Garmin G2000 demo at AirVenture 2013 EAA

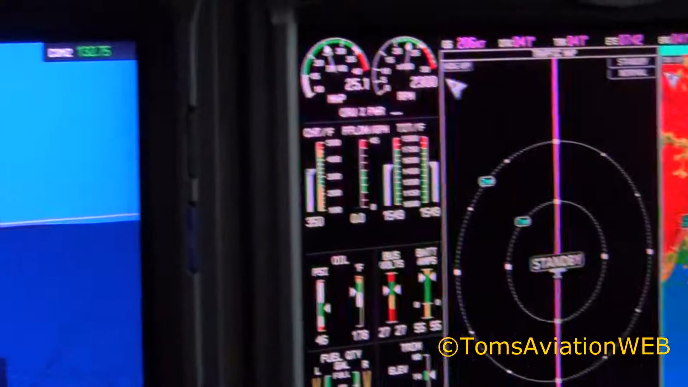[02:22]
So moving over to the multi-function display, we have the ability to display flexible information.
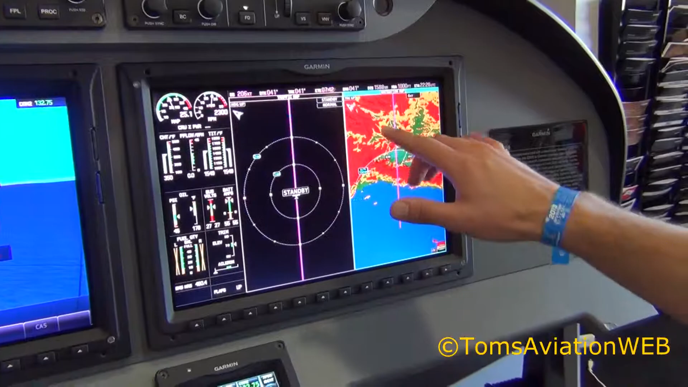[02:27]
So you can put your moving map display and then you can put your charts, load up your charts on one side.
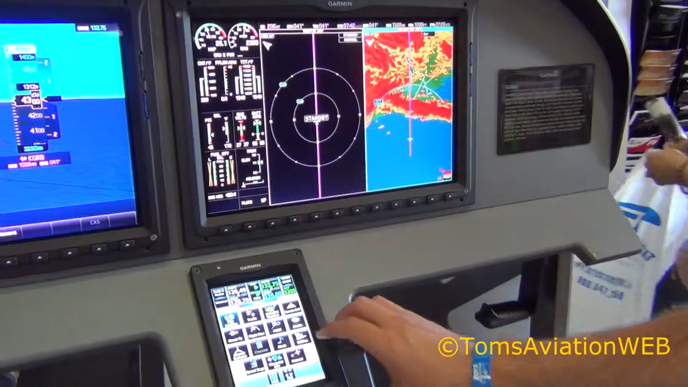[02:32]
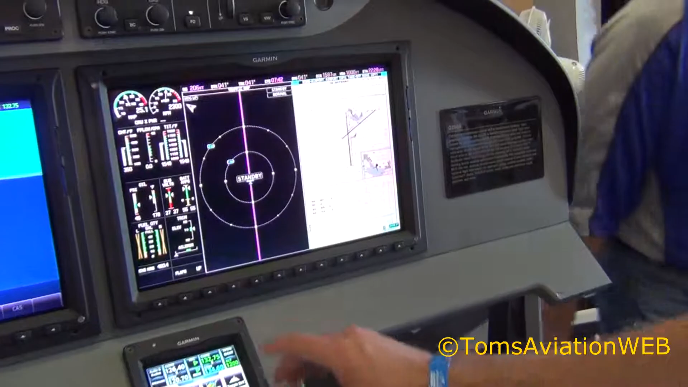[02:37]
You have your traffic information and you have the engine indication system that always remains on the page here.
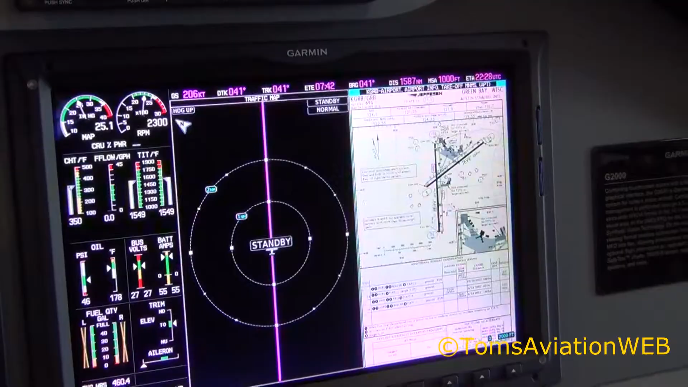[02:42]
With your various waypoint information there.